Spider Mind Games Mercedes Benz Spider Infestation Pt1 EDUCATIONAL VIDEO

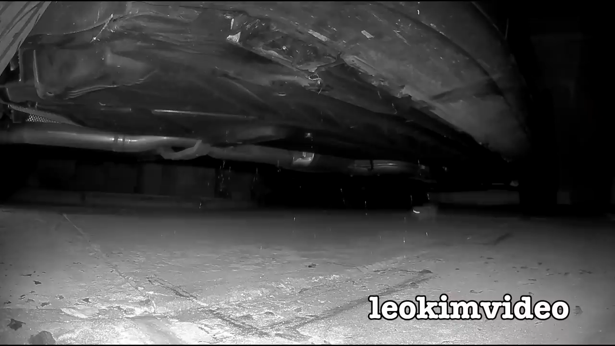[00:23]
To solve this problem, I need to carefully study the spider infestation, and wonder if these spiders are playing mind games with me.
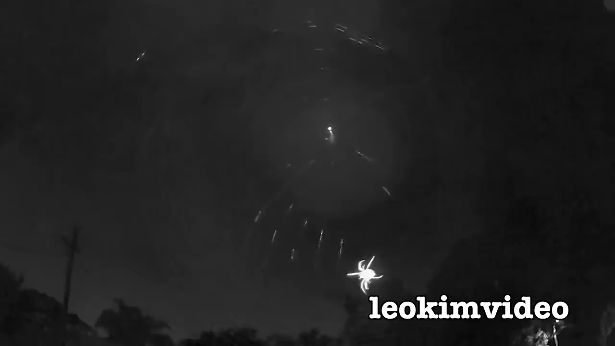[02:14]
It is a wireless feed camera. Last night, I missed it because the spider did its work around midnight. I'd fallen asleep, and by the time I look back on the camera, about 1.30 in the morning, all the webs were set,
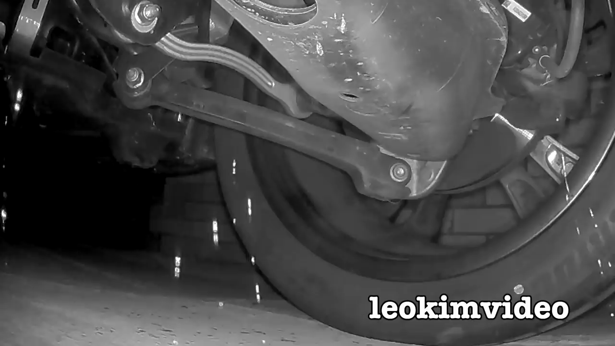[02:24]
and basically, unless something's caught in the web, you won't see the spider again.
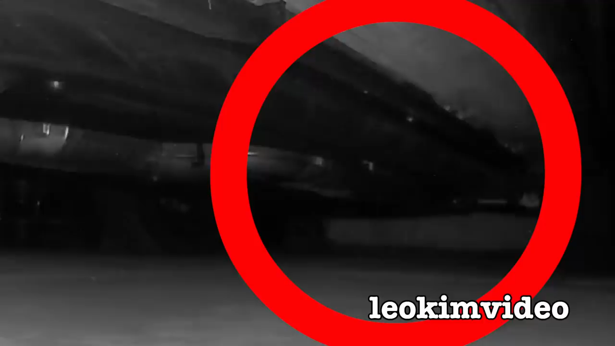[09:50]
I'm just showing you the footage I hope now, and you can see it doing its upsies and downsies. It's not very clear. Maybe I won't show for too long, but it was doing this at about midnight, and it worked for about an hour, the setup, what was quite an extensive bit of web work.
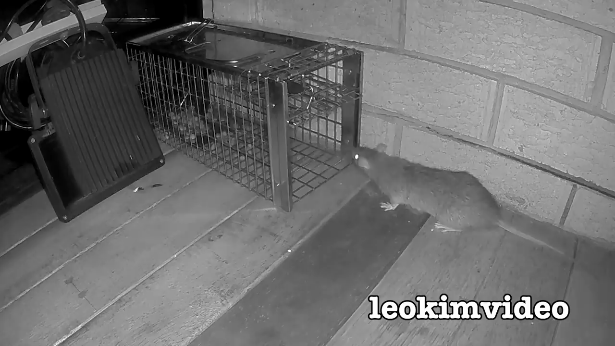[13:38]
But during last night's shenanigans, there was also another problem playing out in the backyard. Yes, it's one thing to have a spider problem.
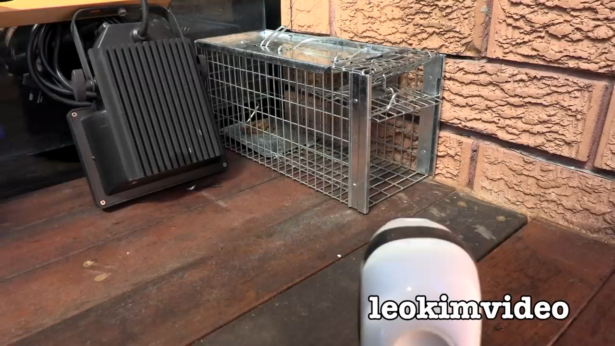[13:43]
I can sort of deal with that. But having a rat issue is more tricky to deal with from what I've found out.
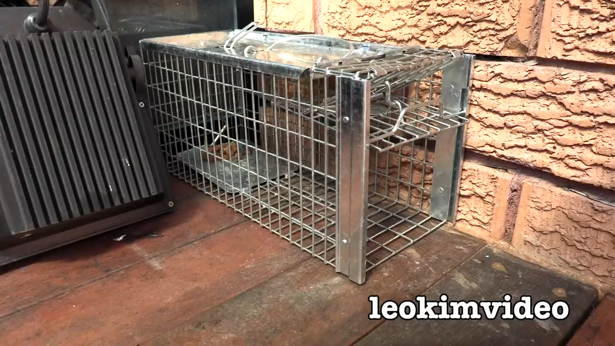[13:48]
And that is trying to deal with it in a humane way.
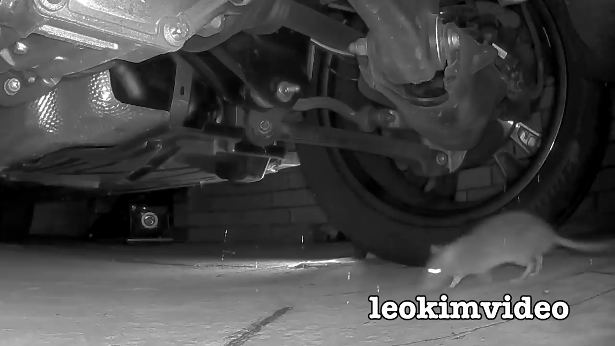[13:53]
I'm up to capturing the third rat, which has been around our place. So we've probably got like 50 of them. People say if you see one rat, well, there's 50 others behind it. But rats are very smart.
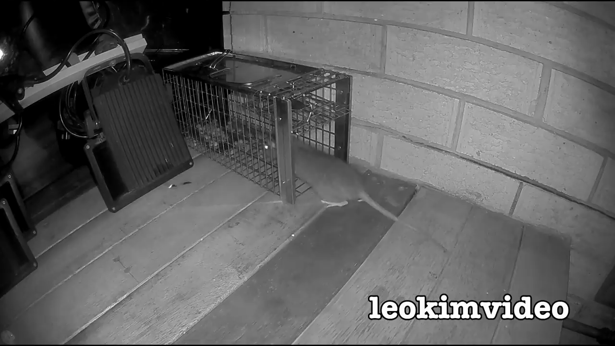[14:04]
I can see this rat is very stealthy and very smart. It's been able to empty out this rat capturing device totally last night, and somehow it didn't trigger it. Now, I watched very carefully. I do believe it's starting to use its back legs a lot and reaching in and getting the food.
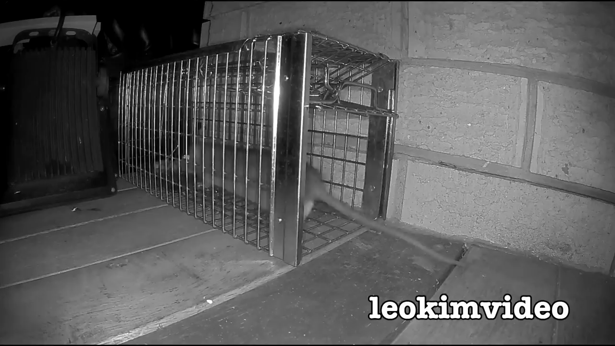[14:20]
It took a long time to actually entice this rat to start using this cage. It was very wary. Maybe it could smell a scent of the other rats that I'd captured in this. Maybe it meant to wash them out or whatever. But it's finally taking the bait in a sense. And what I've done is I've re-triggered this to be a lot more sensitive.
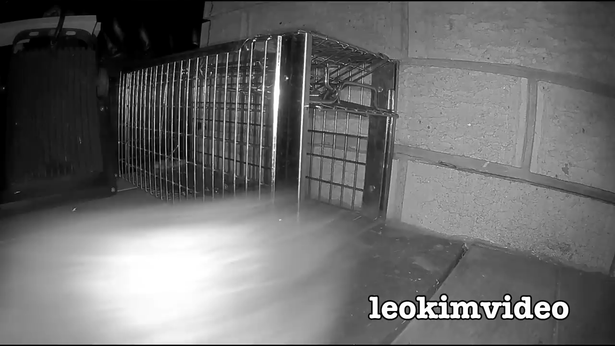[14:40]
So it takes basically, you know, a feather will trigger it, I'm hoping. But seeing the rat empty this out last night, astonishing. It did remind me of just how annoying and time consuming it can